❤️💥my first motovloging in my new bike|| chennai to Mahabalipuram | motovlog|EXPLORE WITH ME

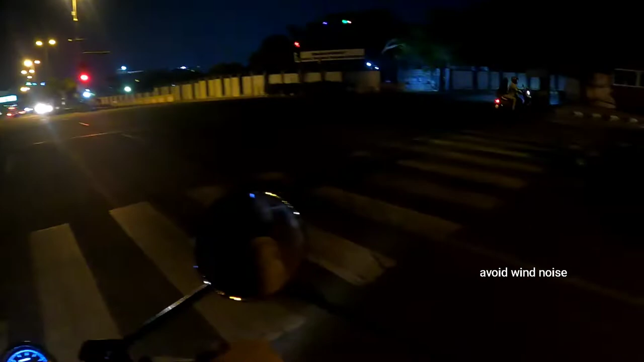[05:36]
நார்மலாகவே மதிக்கவே மாட்டாங்க போல ரெட் சிக்னல்லாம். அதாவது வயலேட் பண்ணிட்டு போயிட்டே இருக்கானே.
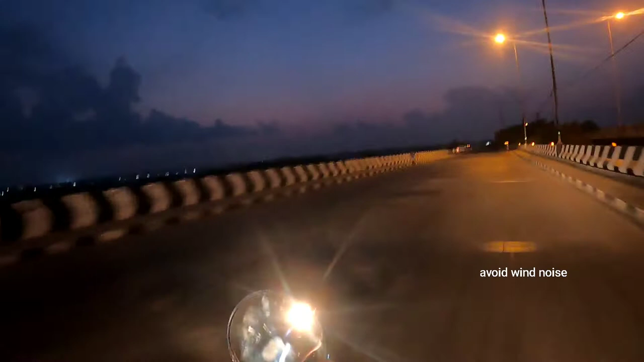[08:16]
சரிதா கிளவுட்ஸ் எல்லாம் பாருங்க எப்படி இருக்குன்னு.